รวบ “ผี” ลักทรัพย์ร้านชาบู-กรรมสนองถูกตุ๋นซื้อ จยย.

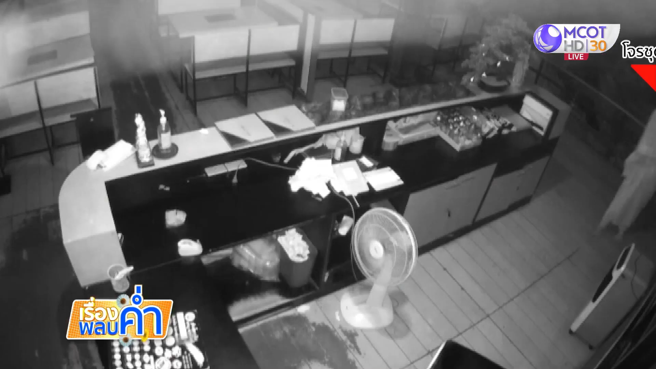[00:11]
ดูค่ะมาเหมือนกับเป็นผีเลยอ่ะ касสีขาวด้วยไม่แต่งตัวเงินก็
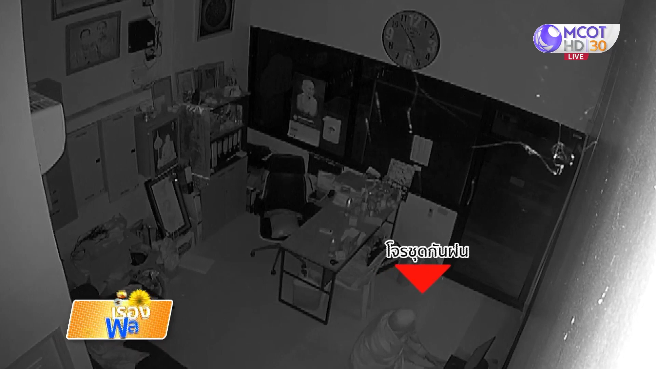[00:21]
นึกว่าเป็นผีดง่ายังค่ะดูจากกร้องวงจรปิดแล้วร้านชาบูที่ชื่อว่า Ε' Endofin' เนี่ยอยู่แถวธนน จารณยาน่นนะคะแถวบางประโกง จะเชิงเศร์เงินเขาหายไป เป